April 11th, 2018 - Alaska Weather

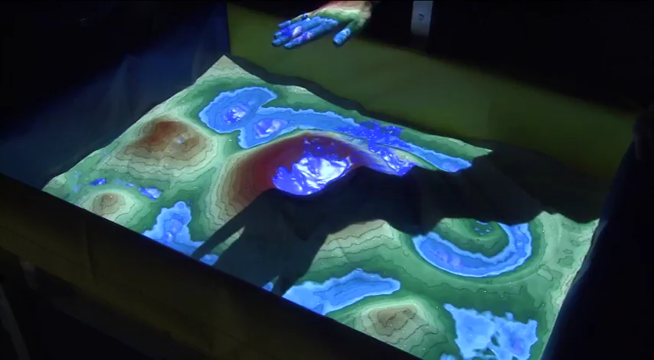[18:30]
We'll fill up rain into that elevated lake bed, that caldera, as you said. And so now water is pooled up there. And what if you gouged out an outlet channel? Glacial dam release. There you go. The water flows out.